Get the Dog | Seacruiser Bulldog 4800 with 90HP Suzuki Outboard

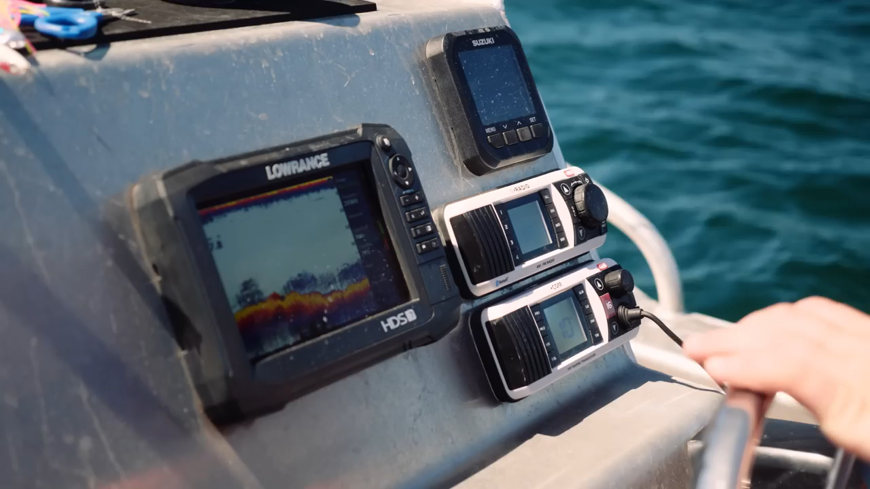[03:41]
I'm running a Lowrance Sounder. Yeah, it's been really good so far. But hopefully, maybe I'll get a bigger one down the, down the track. There's two rod holders on either side.